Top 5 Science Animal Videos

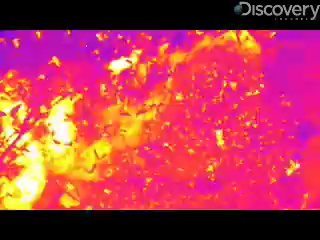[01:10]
Researchers from Boston University are using this infrared technology along with computer detection algorithms so they can get an accurate count of how many bats live in the colony. Once you know how many bats there are you can estimate how many bugs those bats are going to eat which in turn means that there are going to be less insect pests eating area crops.